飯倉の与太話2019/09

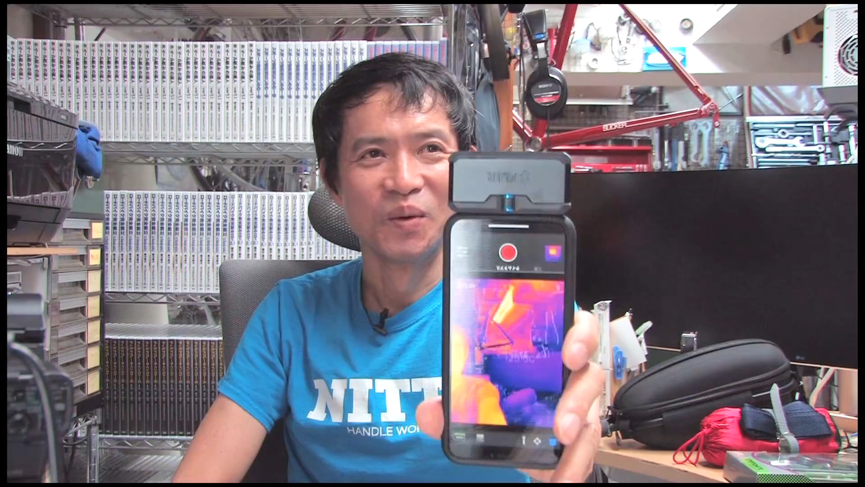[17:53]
サーモカメラを買いましたiPhoneに付けられるやつねこれでディスクブレーキの温度変化なんかをねちょっと見てみたいなと思ってますまだテスト撮影もやってないんでうまく撮れるかどうか分かんないんです
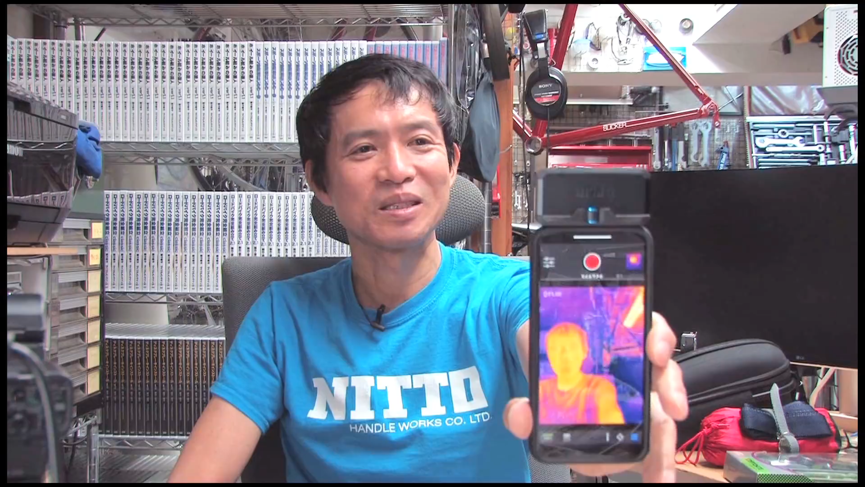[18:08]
けどねまあちょっとこれ楽しみにしててくださいこれだいたいAmazonで4万円ぐらいでした5万円ぐらいだったっけそれと